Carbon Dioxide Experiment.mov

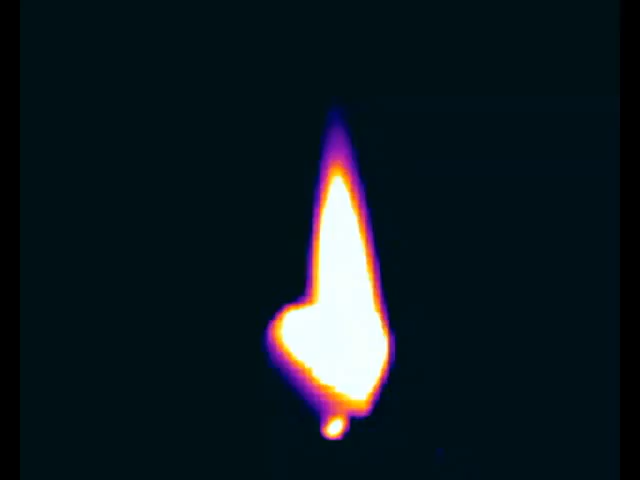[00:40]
Now watch what happens when I add CO2 to this glass cylinder.